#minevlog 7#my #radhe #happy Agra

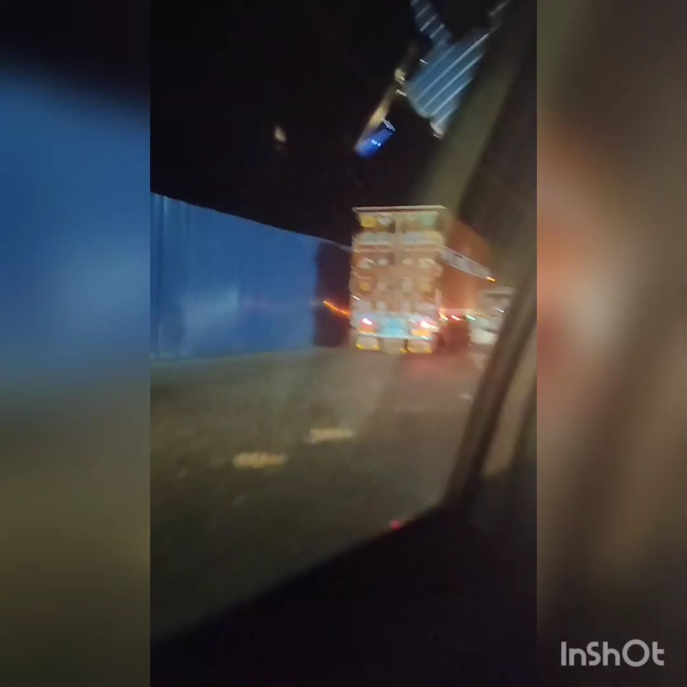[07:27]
भाई आगरा में बहुत चेंजेस हो गए हैं, प्राइम मिनिस्टर आ रहे हैं 20 देश के,
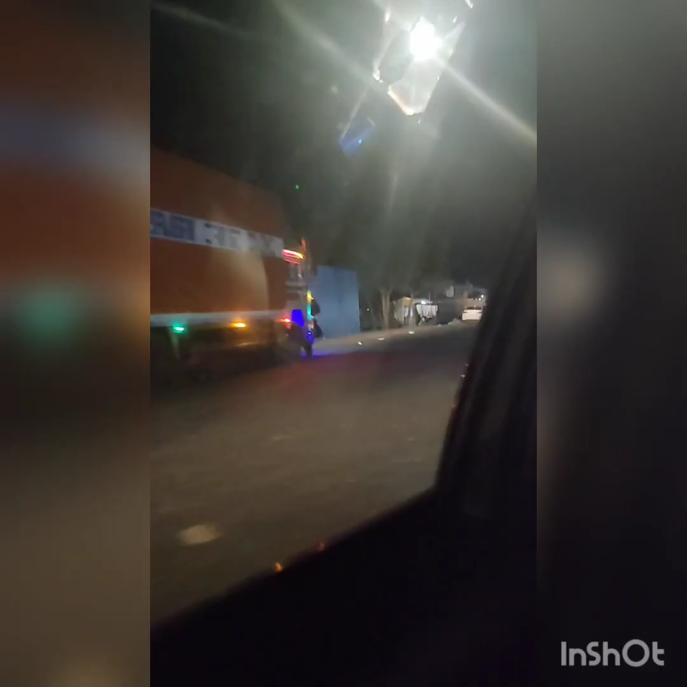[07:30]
इसलिए तो भाई देखना तो बनता ही है आगरा हुआ है।
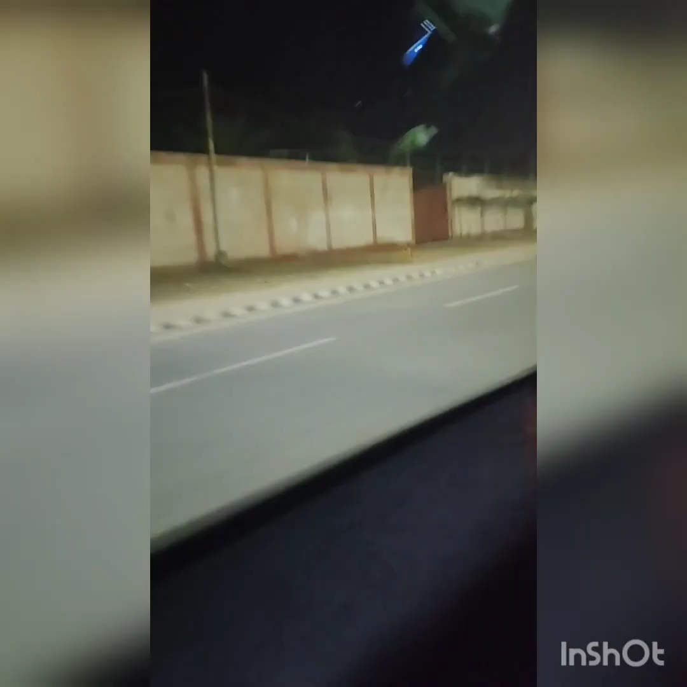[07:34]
सच में इतनी शॉक्ड हो गई इस समय, इतनी शॉक्ड हो गई इस आगरा को देखकर, मतलब इतनी सफाई आगरा में, मैं शॉक्ड थी यार, इतनी ज़्यादा सफाई थी भाई,
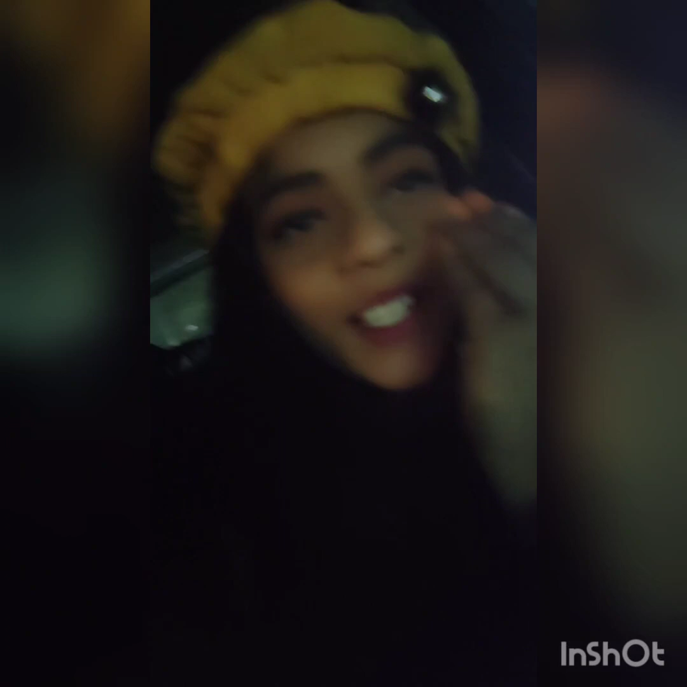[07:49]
मतलब पोछा लग रहा था सड़कों में, भाई साहब क्या है ये,
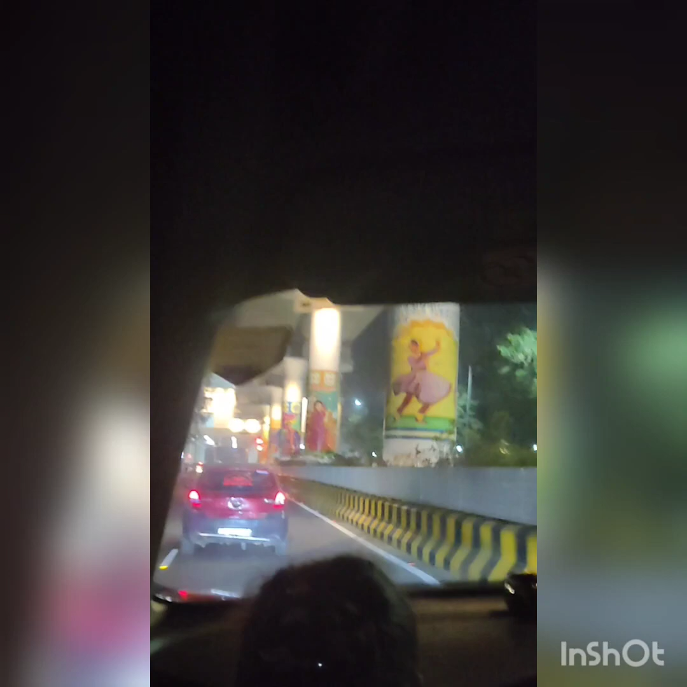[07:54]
सच बताऊँ यार इतनी कूल कूल पेंटिंग्स बन रही थी पिलर्स पे यार, सच बताऊँ ये मेट्रो रोड है, बस जल्दी से यार हो जाए भाई, मैं तो गाड़ी छोड़ दूँ, मुझे यार इतना लग नहीं रहा, लग रहा था मैं नोएडा ऐसी कुछ जगह, नहीं कनाडा नहीं,
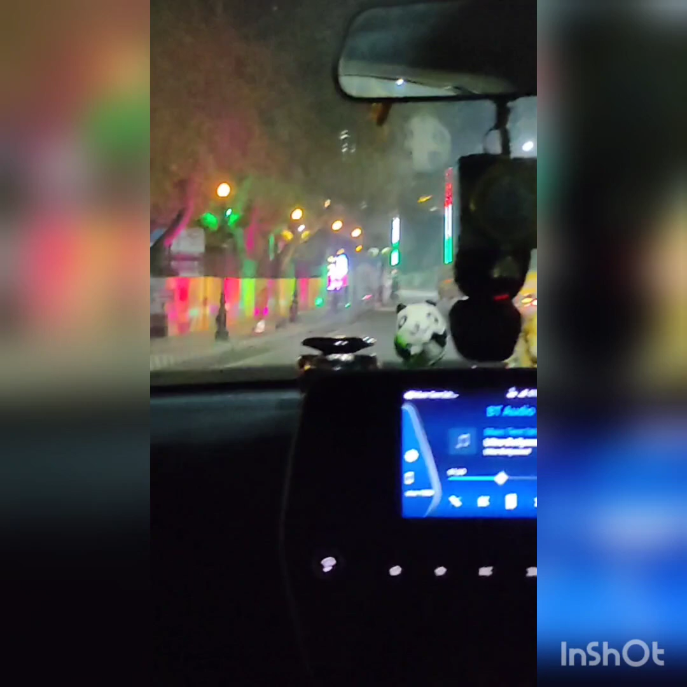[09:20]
तो भाई रात में तो देखने का मजा ही अलग था आगरा का यार, भाई सुपर कूल पेंटिंग,